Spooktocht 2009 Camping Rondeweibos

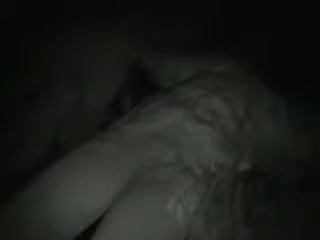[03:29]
Ja, oh. Want ze had een beetje. Oh, kijk eens. Oh, zag je hoofd? Het hoofd is weg. Kijk daar dan. Oh, nee. Dat is de hoofd. Is dat wat?
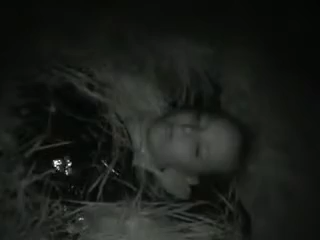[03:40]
Oh, en hier ligt een lijf.